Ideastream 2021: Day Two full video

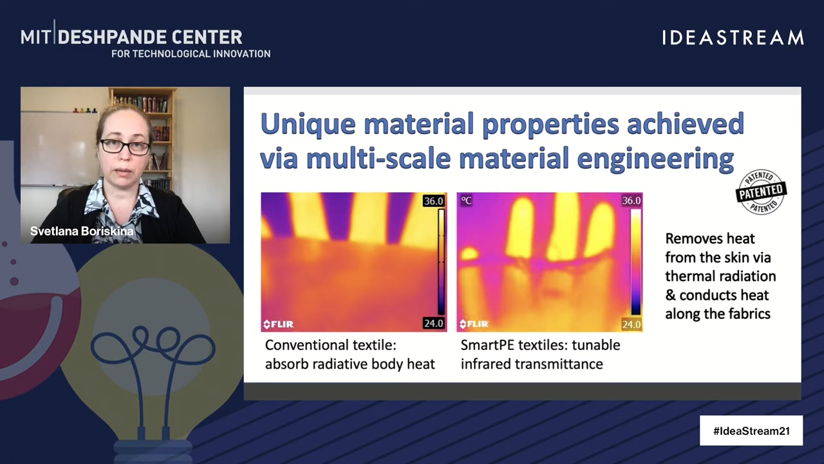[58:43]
This is a natural cooling mechanism that is unfortunately impeded by conventional textiles, which absorb this radiative body heat. So our fabric actually helps to release this body heat efficiently, providing passive cooling functionality.